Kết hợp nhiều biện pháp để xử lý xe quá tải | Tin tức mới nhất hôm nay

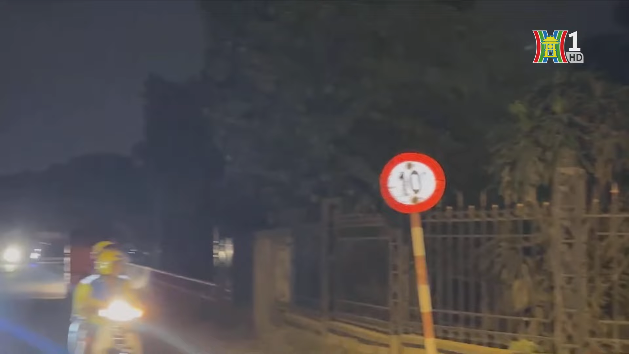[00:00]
Đường giới hạn tải trọng 10 tấn,
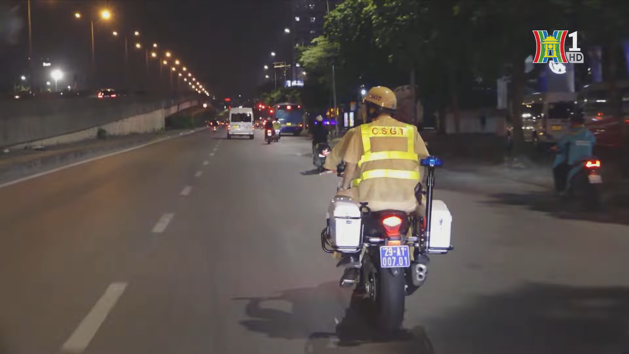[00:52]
Trong một ca làm việc tối kết hợp tuần tra trên nhiều tuyến đường bằng ô tô, mô tô,